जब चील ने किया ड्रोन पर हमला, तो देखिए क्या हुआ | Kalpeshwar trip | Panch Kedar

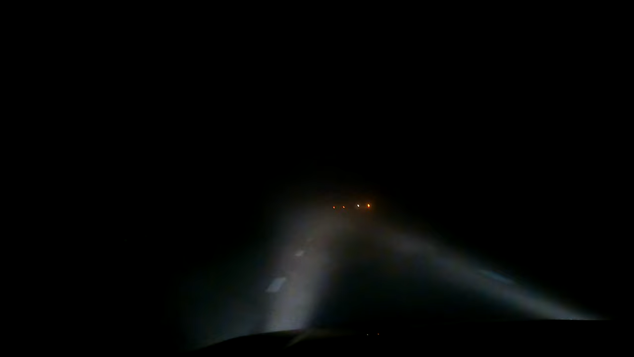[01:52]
तो अभी मैं पहुंच गया हूँ ऋषिकेश। ऋषिकेश पहुंचने में लगे अराउंड 3.5 आवर्स, ट्रैफिक वगैरह था नहीं, बट यस फॉग बहुत ज़्यादा था जब आप लालकों से लेफ्ट लेते हो, तो अराउंड 20-25 किलोमीटर फॉग था।